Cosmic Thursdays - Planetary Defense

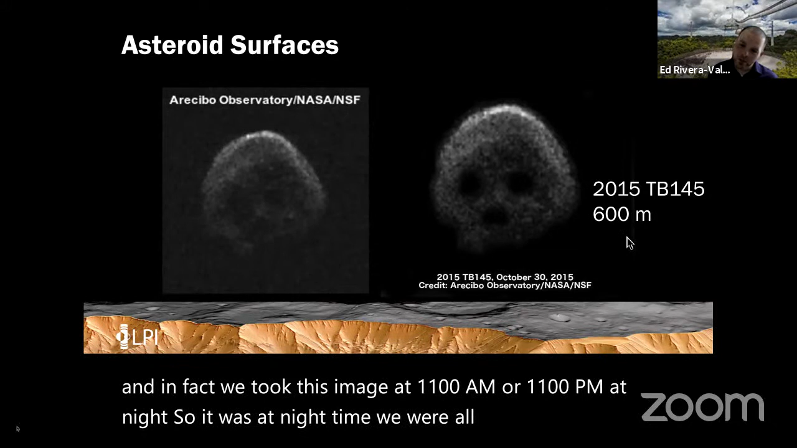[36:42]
wait, there's a skull and it's almost Halloween, how interesting. That's actually one of the reasons, one of my favorite objects.
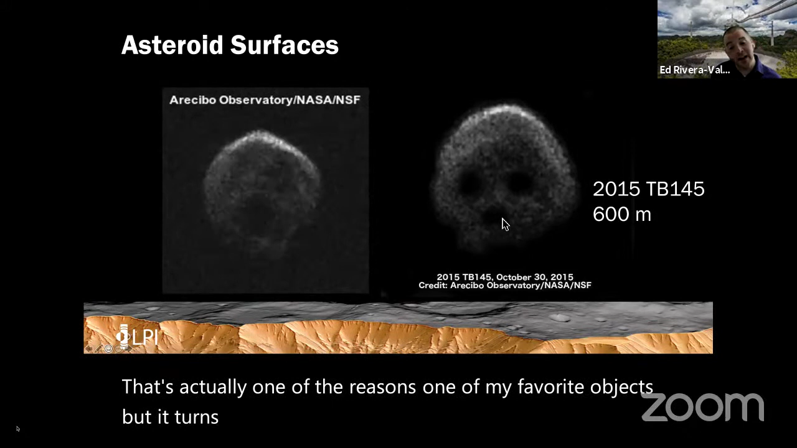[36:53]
But it turns out this is not a flying skull in space, that it is on fire, don't worry. Remember, radar is like a flashlight. So this is the same object, 2015 TB145, but observed on the next night, observed in a different geometry. And this time when we shed that light up there, you now can notice two little thingies here sticking out and they get bright, but behind them, they're kind of dark.
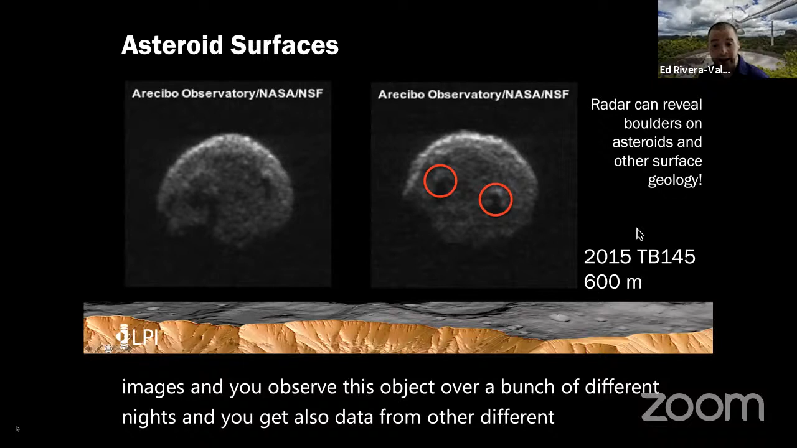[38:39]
and you get also data from other different telescopes, you can put it all together to create what is called a shape model. A shape model is a fully three-dimensional understanding of what this object looks like. Here on this slide, I'm showing you a bunch of different shape models that have been produced for asteroids. And you can see their shapes are just, you know, a bunch of different shapes.
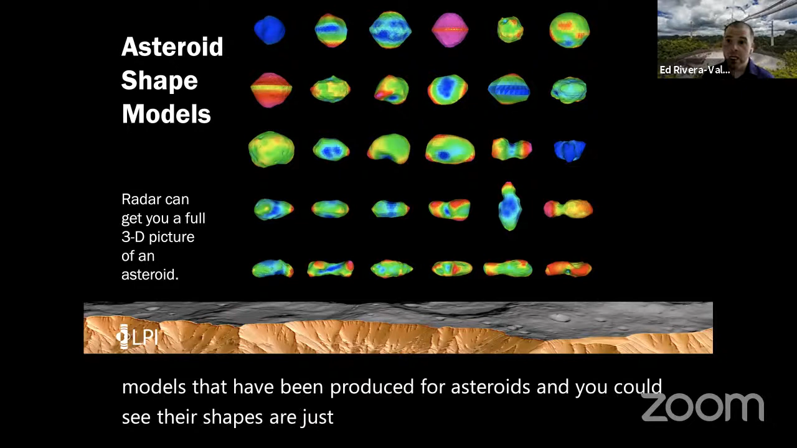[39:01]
You can go from the canonical, hey, look, there's a sphere, to there's a diamond, there's a blobby thing, there's an elephant face right there.
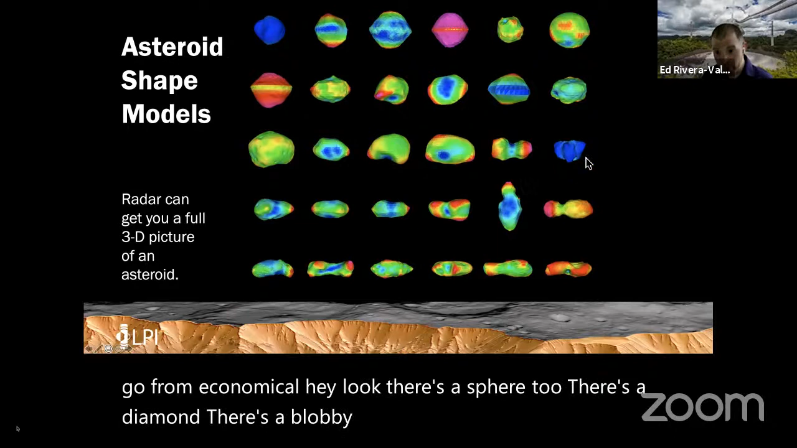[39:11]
You can see like little ears on the outside and the snout coming out. There's a dog bone. They're a bunch of different sizes and shapes.
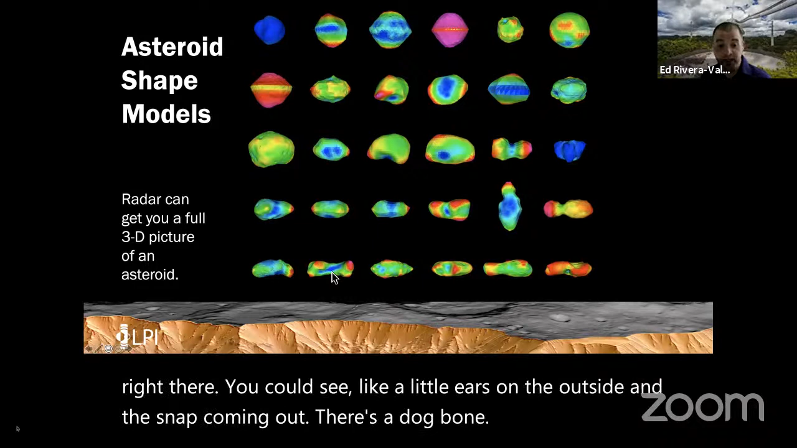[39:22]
And you really want to know what the shapes are, because if I'm going to send a spacecraft up to this object, the shape changes how the spacecraft is going to encounter it, right?
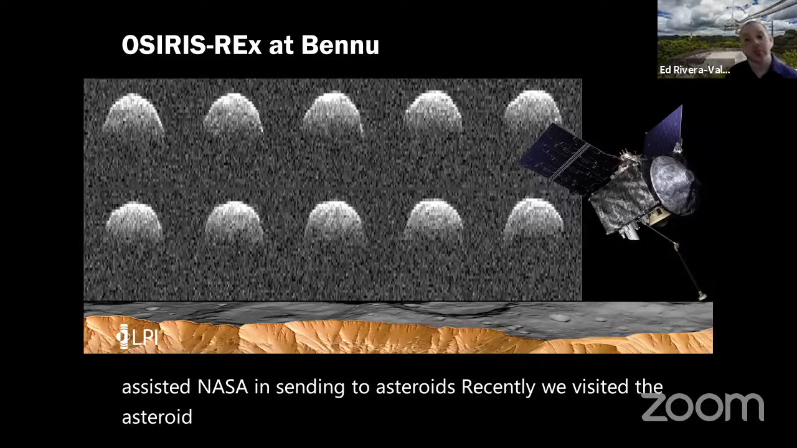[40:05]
And that was facilitated by the type of data that we got with Arecibo, which I'm showing you here.
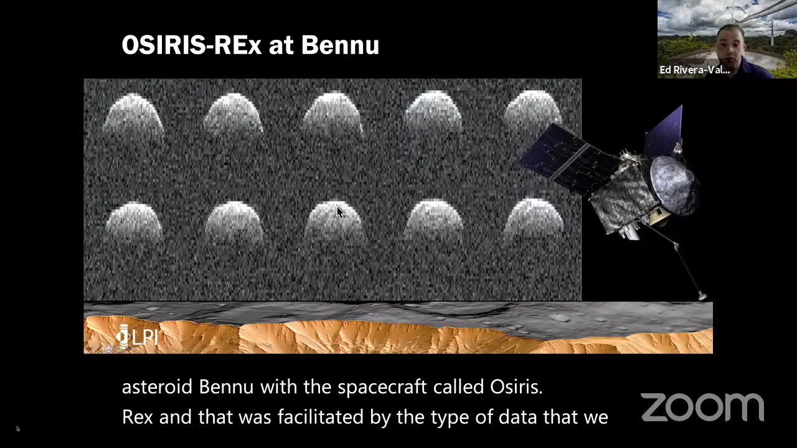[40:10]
Putting together that shape model, putting together the characterization of this object,
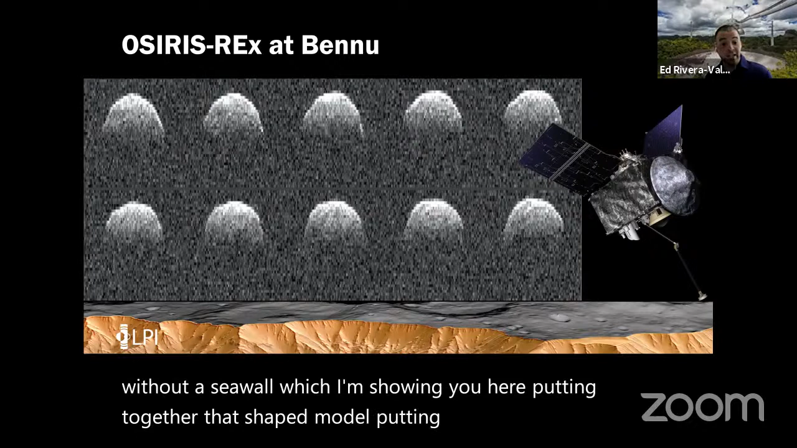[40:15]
letting people know we think it's going to be this type of surface.
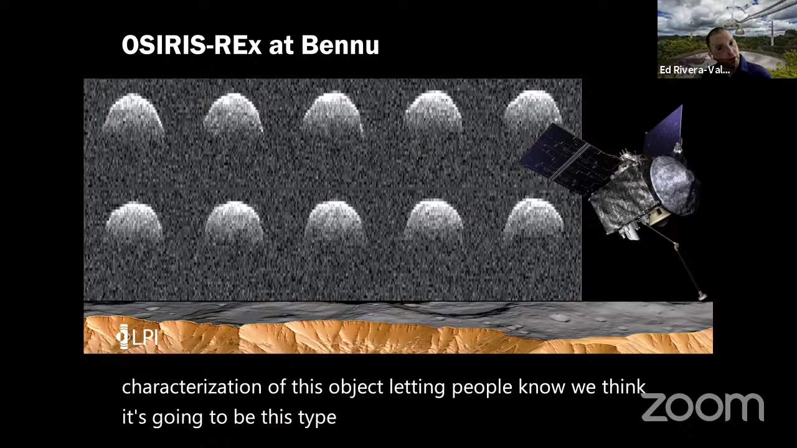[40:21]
We think over here there would be a boulder. We think this is going to be the shape,
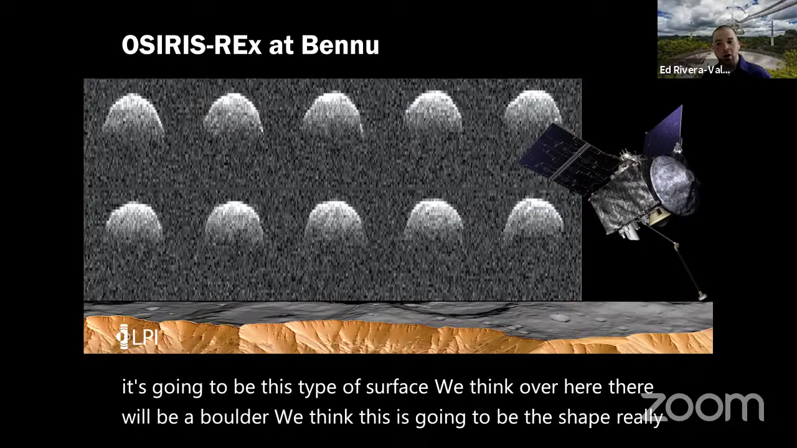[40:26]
really helped prepare the expectations for the spacecraft and the science that the spacecraft would be able to do at this object.